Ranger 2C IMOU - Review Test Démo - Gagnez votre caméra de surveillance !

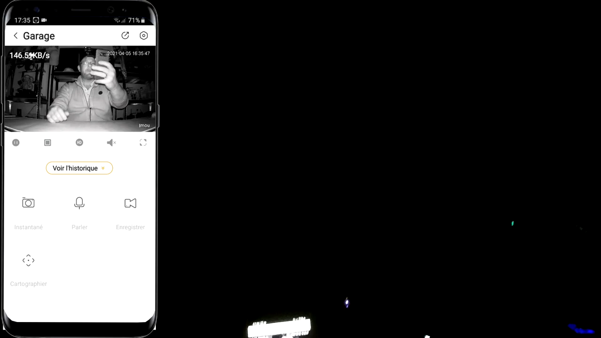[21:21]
Alors que là, on nous voit vraiment bien. Hop, on va passer en grand écran.
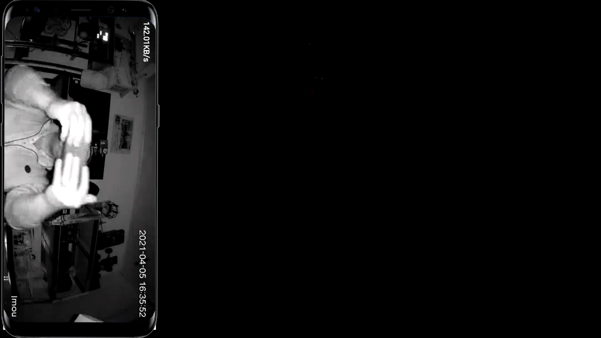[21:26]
Voilà. Et on va pouvoir diriger la caméra.
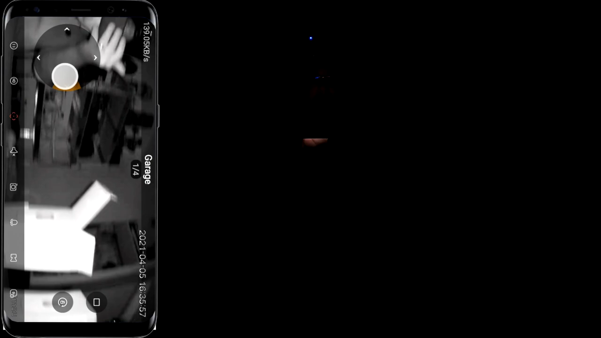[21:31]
On voit tout dans la pièce, sans aucun problème. C'est assez propre, même.
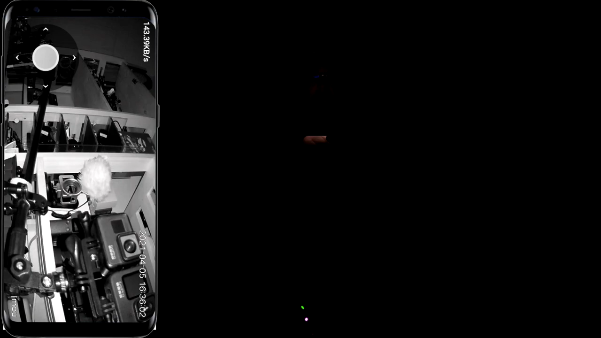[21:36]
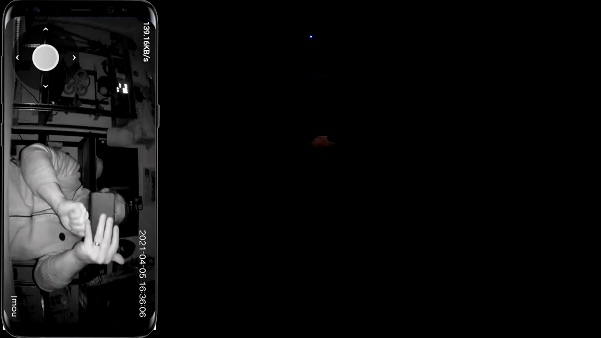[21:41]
Donc voilà, pour la vision nocturne, c'est assez propre, quand même. Toujours pas beaucoup de décalage.